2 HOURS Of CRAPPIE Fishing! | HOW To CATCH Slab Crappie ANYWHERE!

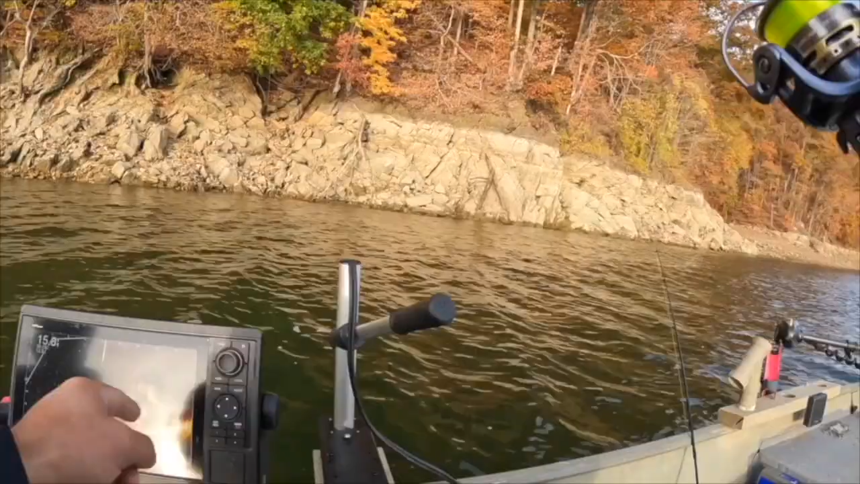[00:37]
He's going back in. He came out. Look at him. He came out for it.
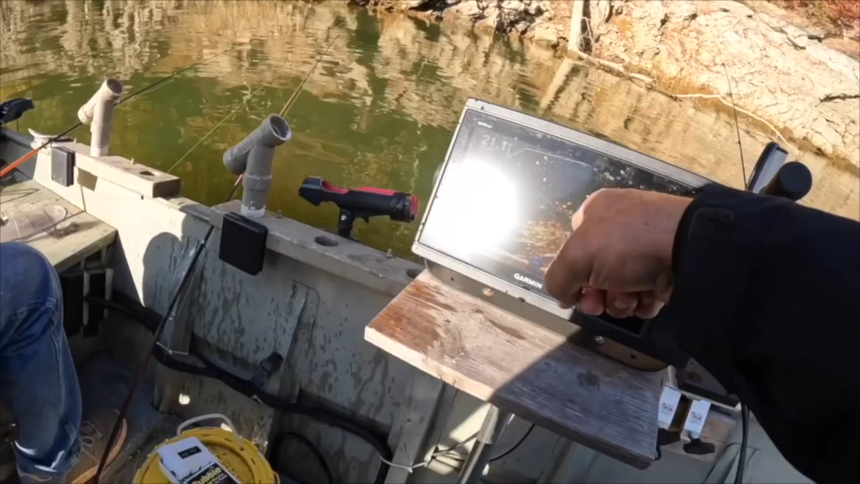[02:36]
See them coming up? Yeah, I'm going to try and... I think we have a combination of bluegill and crappie. Yeah, I think the ones we ain't hooking are either babies or bluegill.
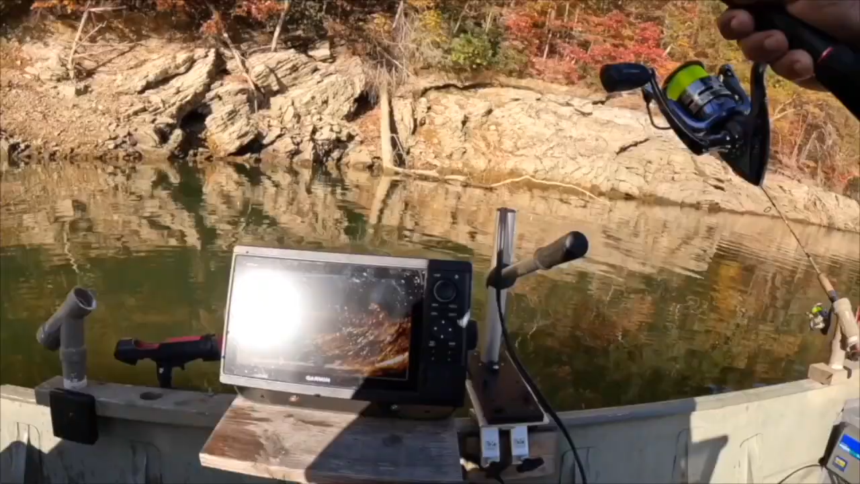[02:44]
You're getting a bite on your outside bobber. You bumped it? You bumped, there you go.
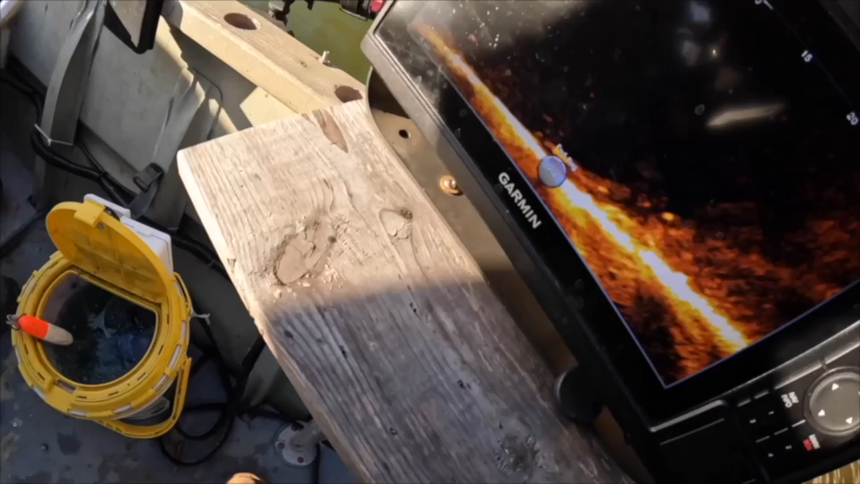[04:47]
You hit it. Be a bigger one. Be a bigger one. Guys, we just doubled up.
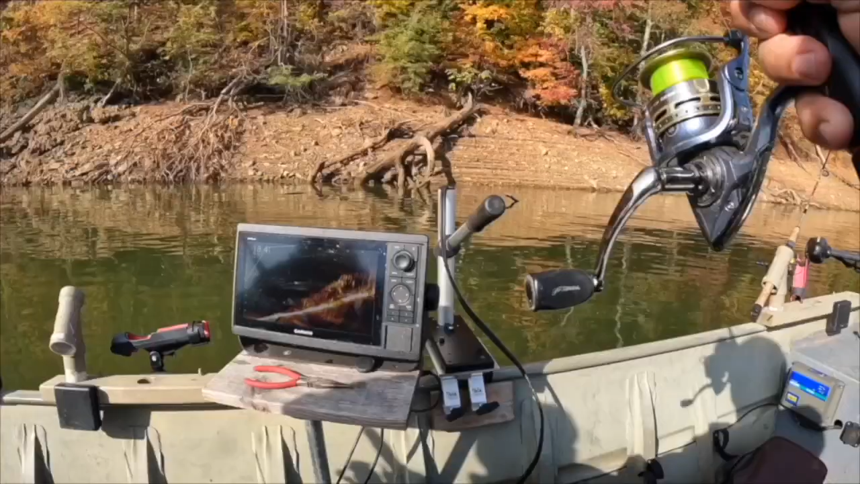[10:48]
I saw him come out and smack. Oh! Got him. Missed him again. Got him. I got him that time. Oh, I fell down.
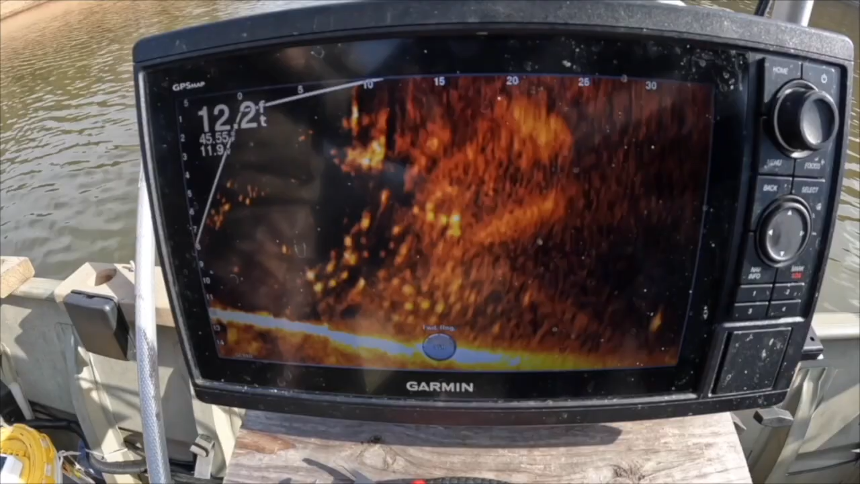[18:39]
That's what you want to see, people. Look at them all.
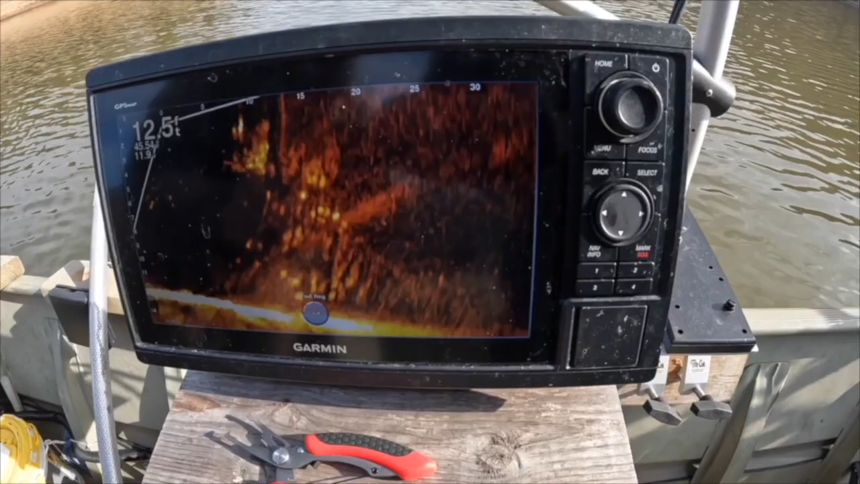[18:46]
If we just get them to bite. Look at that.
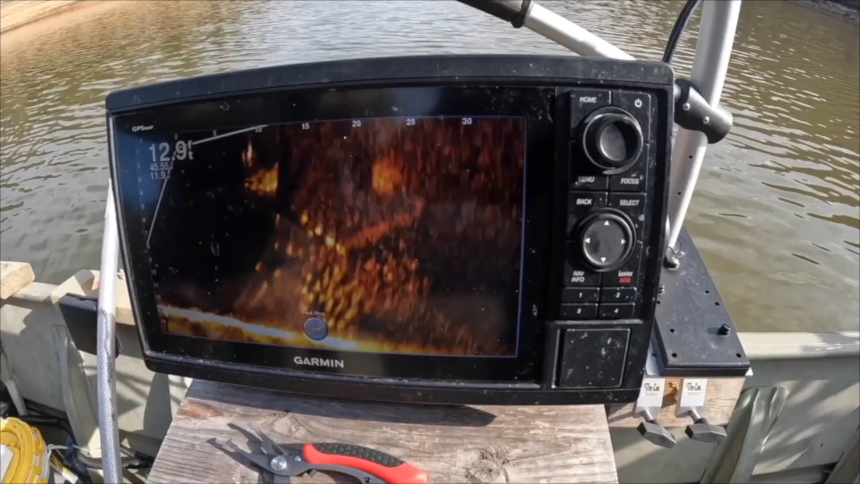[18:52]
See that? Yep, that's a school of crappie.
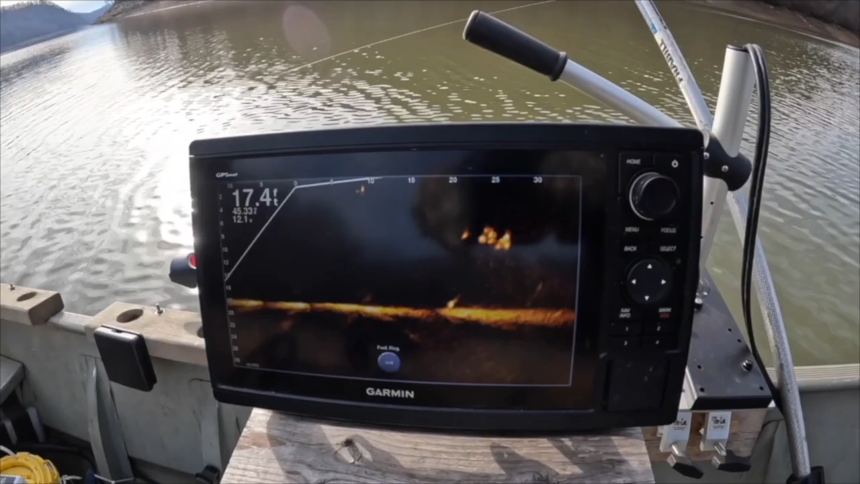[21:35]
On screen: depth 17.4 ft
Come on. Right there. Come on. Hit our line.
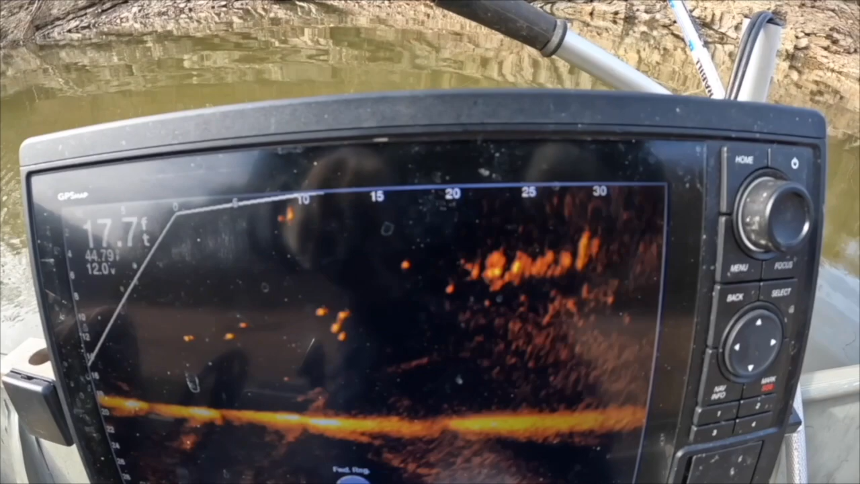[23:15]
On screen: depth 17.7 ft
Look at all those bait fish. Well, somewhere in here, we're gonna find the crappie.
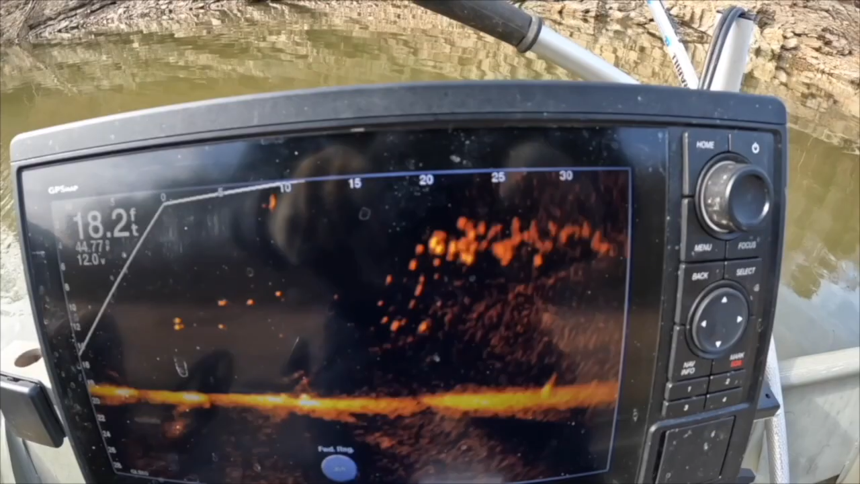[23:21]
On screen: depth 18.2 ft
It's just a matter of time and numbers.
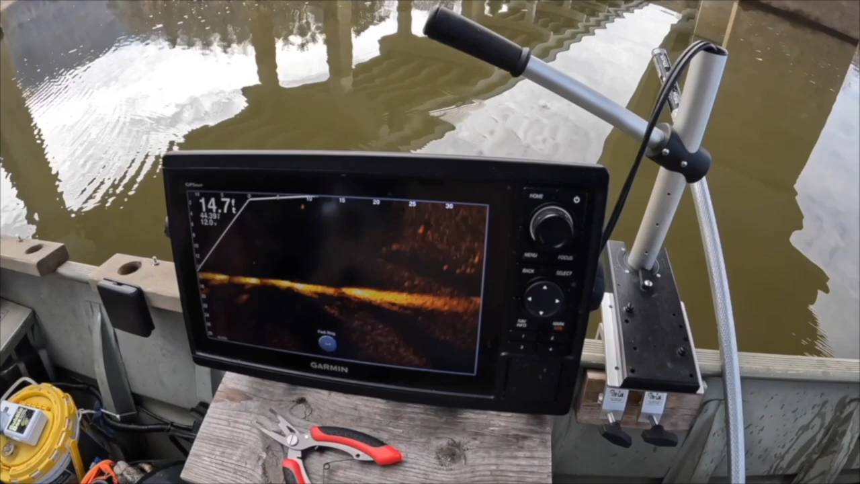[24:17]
Now I know you're looking at those aren't big fish, but guess what? Those are bait fish. And where you have bait fish, you have crappie.